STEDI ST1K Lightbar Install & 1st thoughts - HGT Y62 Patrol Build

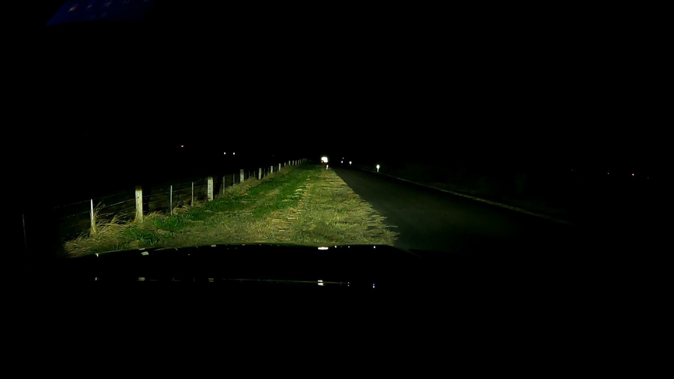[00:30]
That's adding in the new ST1K light bar. And just for some perspective, that's adding in the Hypex Pro spotlights.
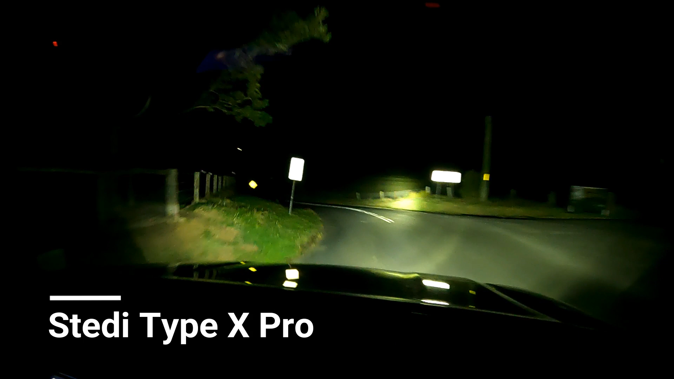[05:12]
This is just to show the glare and the signs. That's actually really good. See, by changing the way the light globes face and the way the reflectors are shaped, so the globe's shining up at the reflectors and going out, it's supposed to throw the light out further from the car, which means when you're up close to signs, they don't even clear back at you, which you can see that's what's going on.